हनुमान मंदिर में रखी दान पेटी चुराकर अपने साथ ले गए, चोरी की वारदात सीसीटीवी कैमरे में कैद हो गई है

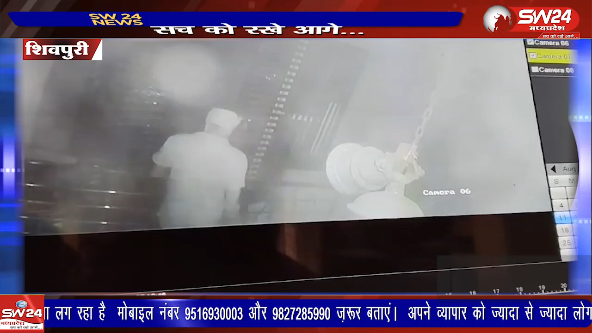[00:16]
बीती राद 11 बजे व परस्राम बाबा और गडबड़दास बाबा खाना खाकर सो गए थे।
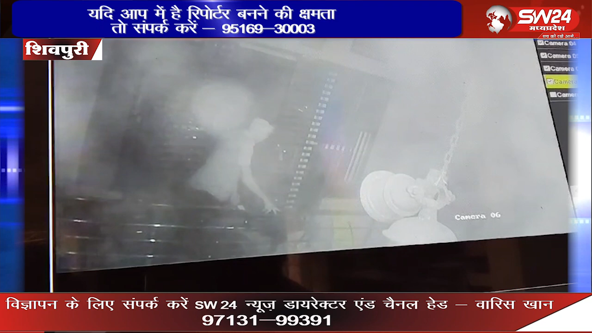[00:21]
सुबद 4 बजे उठकर देखा तो मंदीर का ताला तूटा पड़ा हुआ था और मंदीर में रखा दान पात्र चोरी हो चुका था। शिवपूरी से इसुप खान की रिपोर्ट